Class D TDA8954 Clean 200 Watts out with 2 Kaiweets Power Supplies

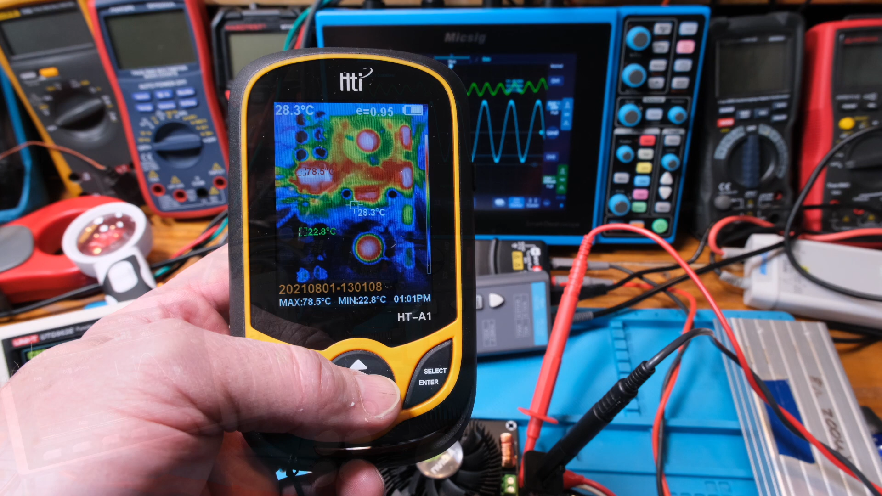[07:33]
On screen: spot 28.3°C, max 78.5°C, min 22.8°C
All right, guys. This is a thermal picture. Right now, with rectifier in there, when I moved the camera so it could only see the amplifier part, it was 50 degrees C on top of the heat sink.
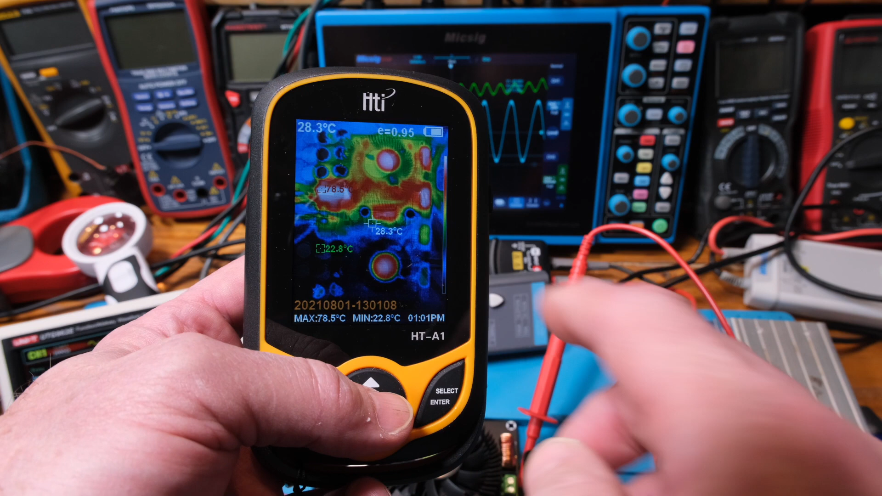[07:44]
On screen: spot 28.3°C, max 78.5°C
And, it's 78.5 on the diode, the rectifier. We're only using two diodes in there, so they're getting a little hot. But, the rest of the things are cooler. So, the white is the hottest thing on the, see the graph here? White's the hottest, then red down to the colors. So, we're barely starting to get white up here. But, yeah. It was 50 degrees there. 22, 28. 28 to the center. So, yeah.
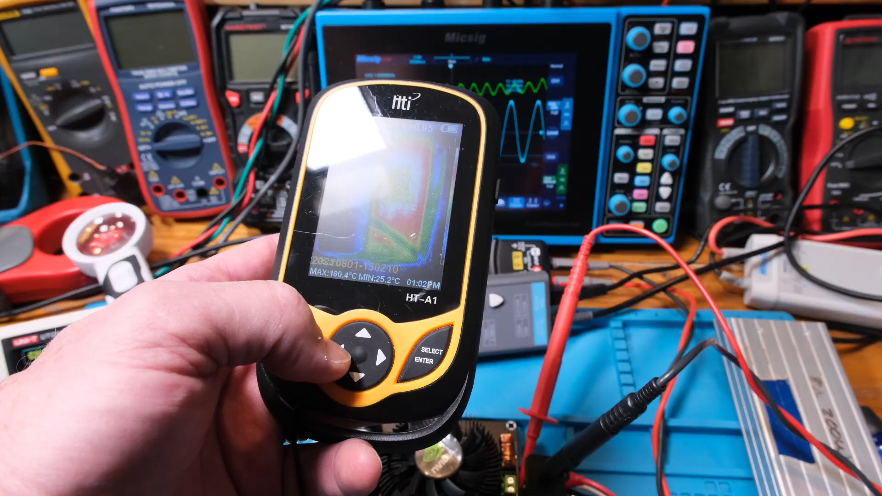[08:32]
And, look how hot it got. Hard to tell there. Here, 139C. That was, as it was heating up, 165C. And, right here is 170C.